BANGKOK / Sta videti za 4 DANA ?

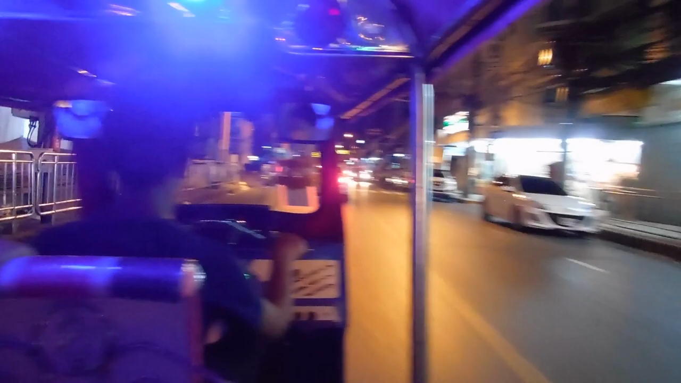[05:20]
Moja prijateljica, rođena Tajlanđanka, upoznala nas je sa delom koji se zove Azijatik. Zaustavila je jedan tuk-tuk i nakon neizbežnog cenkanja uskočili smo unutra. To je bilo izuzetno uzbudljivo i nezaboravno iskustvo. Toliko uzbudljivo da sam više puta pomislila da ćemo se prevrnuti ili da će nas udariti neki auto.